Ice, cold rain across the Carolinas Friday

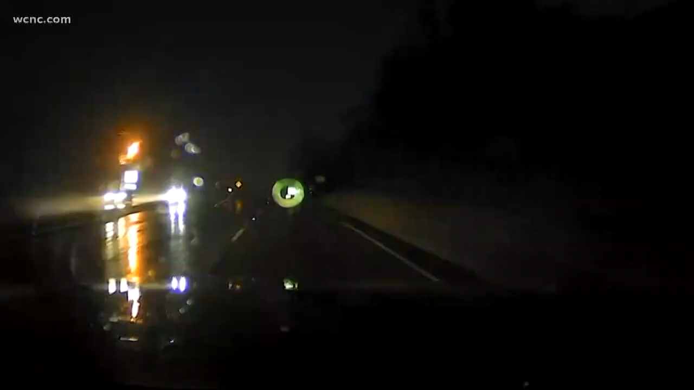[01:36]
But let me show you what the roads look like because right now it seems to be coming down as just mostly rain at this point.